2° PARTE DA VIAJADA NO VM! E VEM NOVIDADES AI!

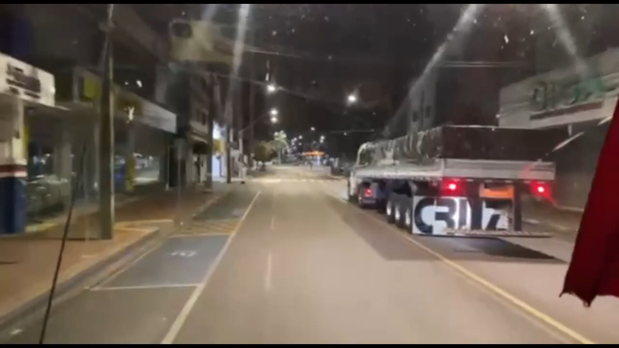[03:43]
É louco pra nós ir preso aqui. É o contramão bem belo.